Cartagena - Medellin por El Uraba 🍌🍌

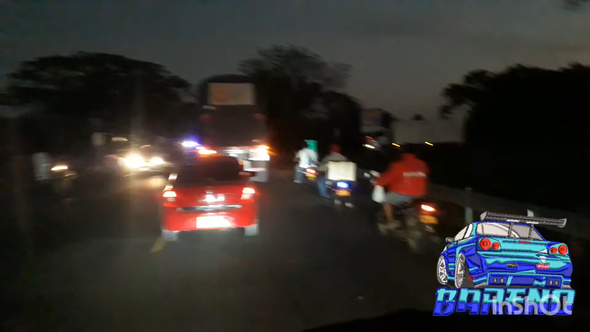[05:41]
a rodear el pueblo de San Pelayo podemos hacia la derecha aquí en ese cruce no tiene nada pero las bandas sonoras para uno guiarse y hasta aquí nos llegó el día prácticamente ya son las seis y cuarto de la tarde
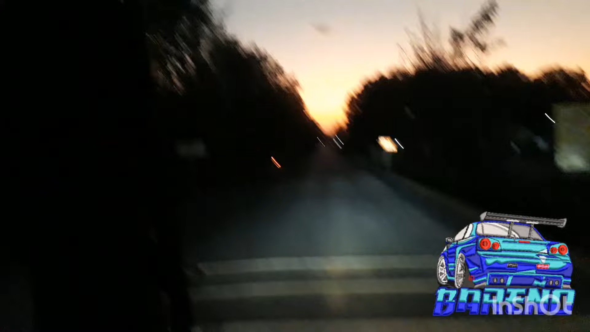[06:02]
como siempre esos hermosos atardeceres que nos regala aquí la costa bueno después de coger la de San Pelayo a llegar a Santa Lucía hay un desvío a la derecha que es hacia Arboletes Antioquia y ya vamos llegando al Peaje de los Cedros que es por ahí por donde cogemos hacia la derecha
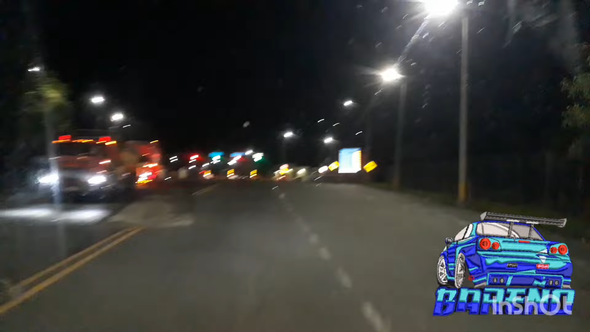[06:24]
y si cogemos hacia la mano izquierda vamos a llegar hacia la Y hacia Sagún bueno aquí ya vamos saliendo de la variante de Arboletes que hacemos como la oreja a la colorieta esta que está acá
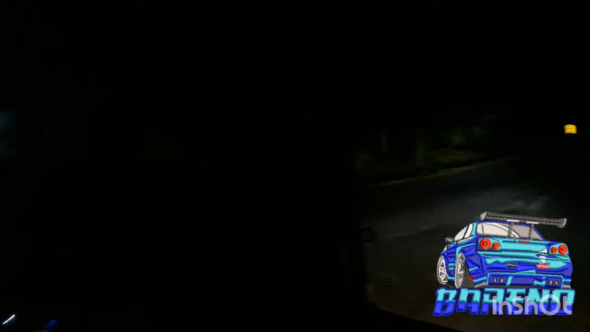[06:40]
está horrible horrible esa variante de Arboletes bastante bastante hueco muchísimo hueco en la variante de Arboletes aquí ya después de seis horas llegamos a San Juan de Urabá
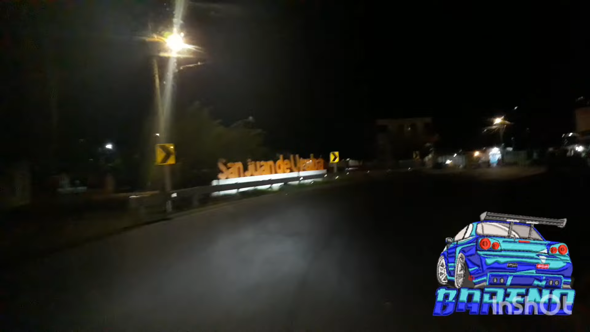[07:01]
ya empezamos el Urabá antioqueño bastante fea la carretera
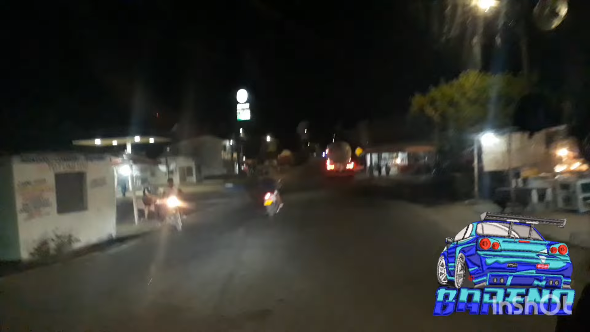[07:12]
desde Arboletes hasta por acá bastante fea la carretera muy buena hasta Arboletes pero allá para acá sí bastante fea
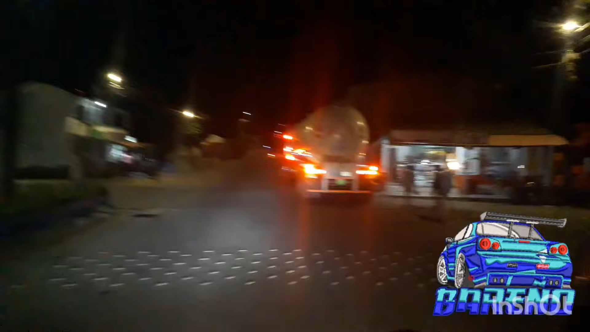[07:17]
y vamos entrando a lo que es el pueblo de San Juan de Urabá
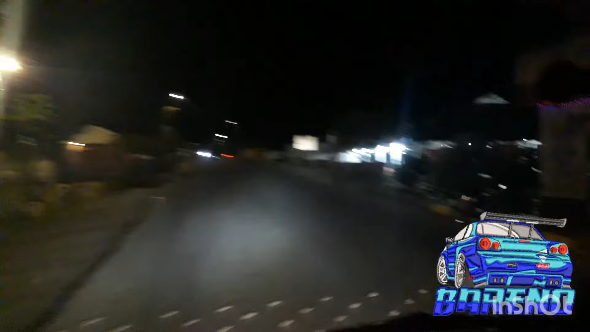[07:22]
desde San Juan de Urabá ya camino hacia Turbo está bastante pero bastante fea la carretera unos pedazos que son ya como trocha me perdonarán que ya no escogió la noche pero pues
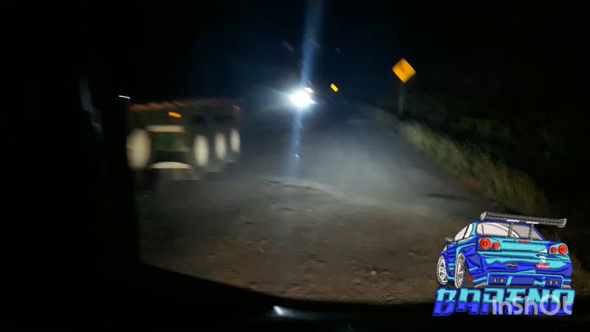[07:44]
toca hacerle porque llevamos turno para el descargue en la mañana en Medellín entonces bastante bastante fea la carretera por este lado ya de San Juan hacia este lado y tener mucha mucha precaución más que todo en automóvil
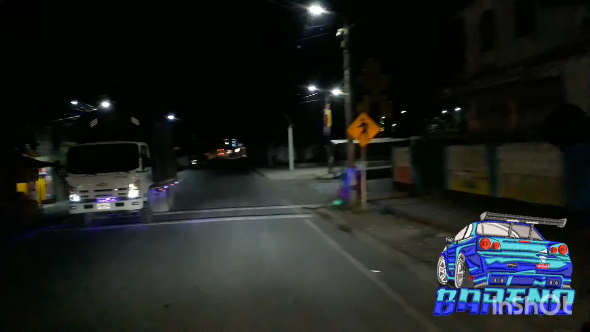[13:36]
a dos horas de Mutata llegamos a Dabeiba
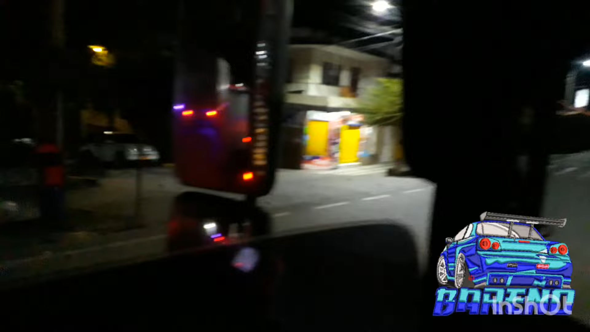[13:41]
Dabeiba Antioquia y ya estamos como a cuatro horas de Medellín parque principal de Dabeiba por aquí ya vamos llegando a Uramita